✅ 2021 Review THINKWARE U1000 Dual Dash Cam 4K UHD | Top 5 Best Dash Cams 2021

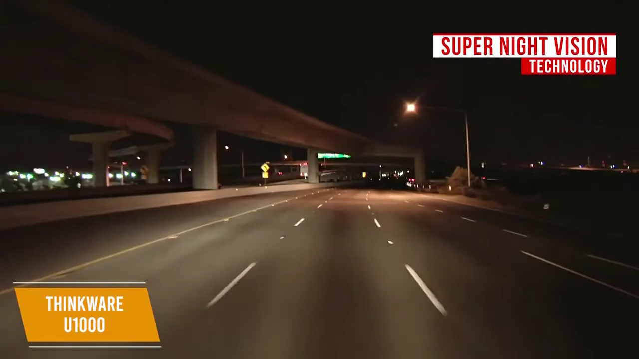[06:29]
Utilizing the Super Night Vision technology, the U1000 is capable of reducing visual noise and recording impressive videos in low-light environments such as dark roads and dim parking lots.